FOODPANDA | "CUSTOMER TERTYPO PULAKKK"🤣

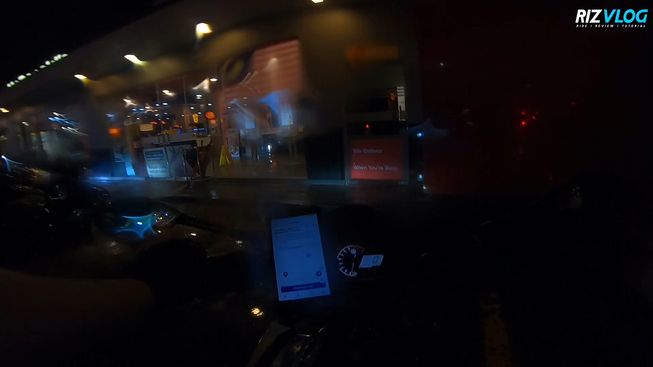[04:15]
Masa kurun di sini tak hujan sangat. Dia macam sikit je. Sikit je hujan.